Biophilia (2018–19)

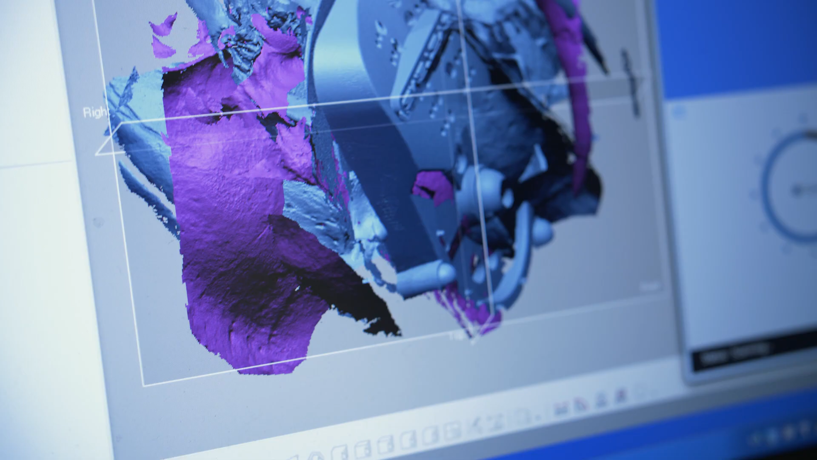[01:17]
And it turns around and it creates a three-dimensional mesh of the surface of the bone.